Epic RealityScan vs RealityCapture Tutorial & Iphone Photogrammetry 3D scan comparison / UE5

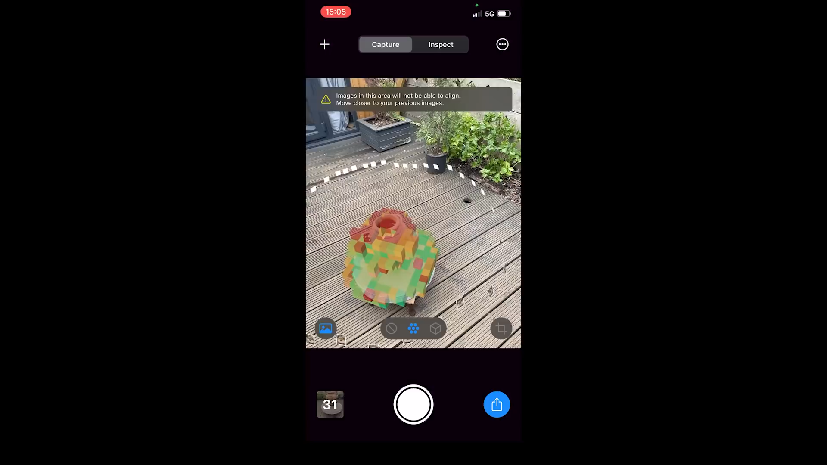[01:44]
I took approximately 30 photographs around the object and once this was complete, I was able to see the reference photographs and move on to taking approximately 20 photos of the top of the object.